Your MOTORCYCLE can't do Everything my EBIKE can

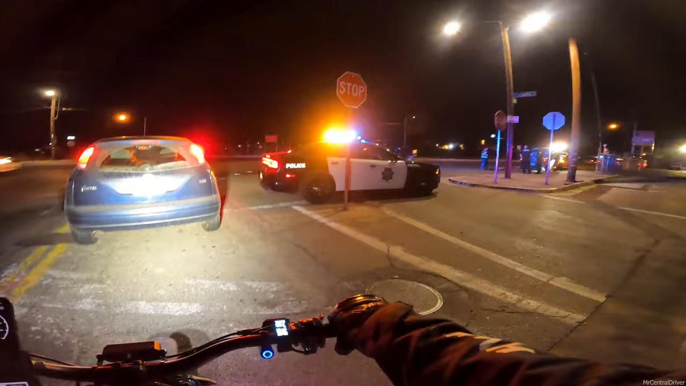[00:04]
hey that trucks messed up hey look look i'm pedaling
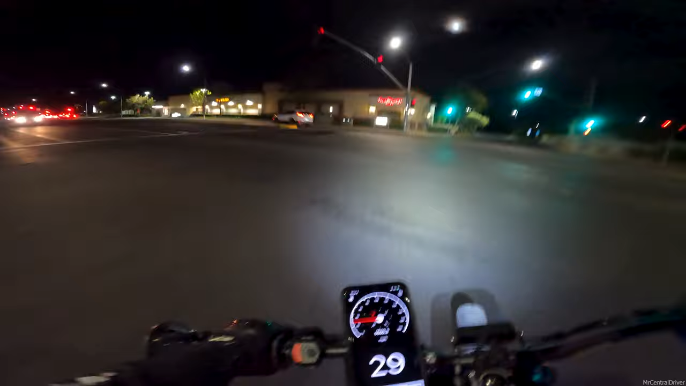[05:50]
okay cool that car took forever to go at the light i want to make sure i got the green light what a horrible day guys horrible and oh my god my turn signals yeah they're still dead i forgot to charge them when everything's electric that you own it's really hard to remember
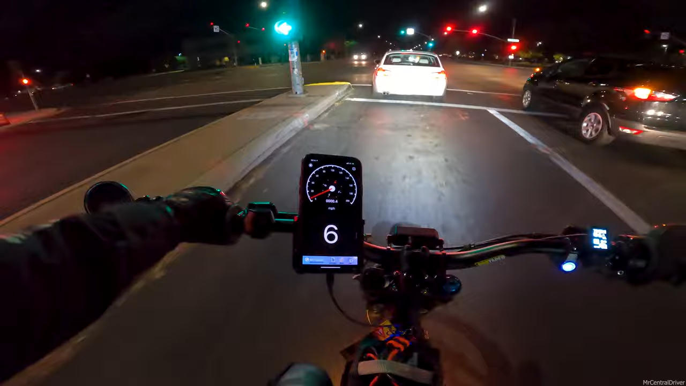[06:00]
i feel like i want to try a speed run on the way home i want to see how uh how high we'll get at least over 70 it's been a it's been a hot minute since i went over 70 on this bike but i want to say our field making is it isn't higher than like 15 so i don't think we're going to do very well it's a tesla it's a tesla what a race is brand new it's racing oh they're going straight i want a tesla like so bad we'll pass this truck too don't worry
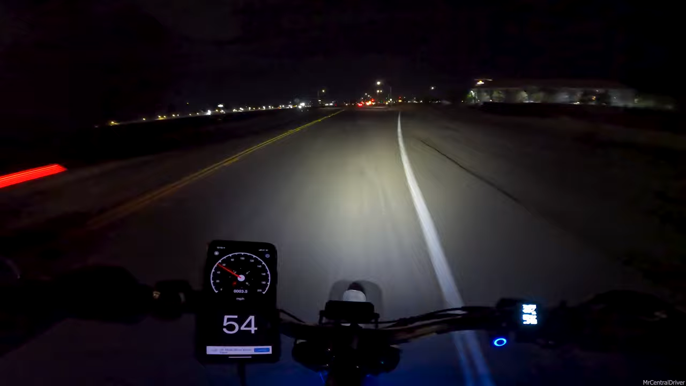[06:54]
since we got off work oh what's going on hey that truck's messed up oh
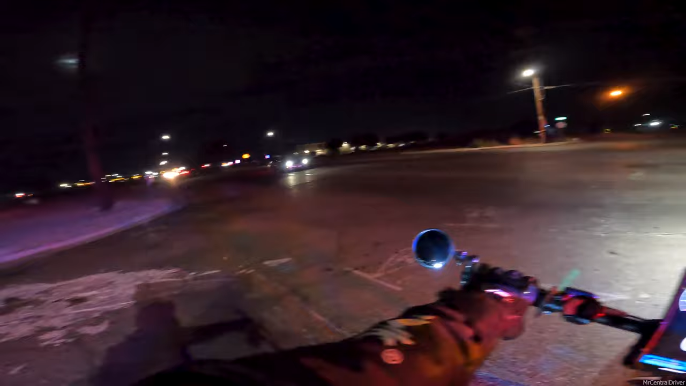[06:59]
come on you're going hella slow just to to see what's going on cops don't care we made it hell yeah that's what i'm talking about it's gonna be one of the quickest times i got home hitting a lot of the green lights right off the back man i love this bike i love the surron if you have a friend that owns a surron hopefully he trusts you enough tell him you want to ride it put pedals on that bitch and go and you're an electric bike if
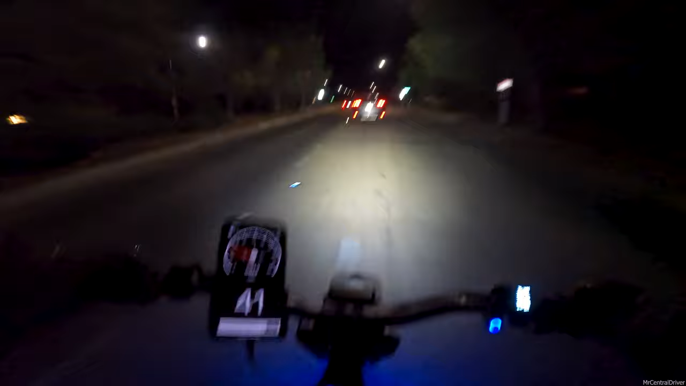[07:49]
i just ran over squirrel we'll blind him with our bright ass fisher fab house light that's probably why he's all over on this side he's adjusting his rear view mirror it's like this is bright i don't even know what my headlight looks like from behind like through a car i have no idea like i'm very curious to know all right guys see you in the next video whoa whoa whoa bike easy be safe out there i love all you guys we're growing we're hella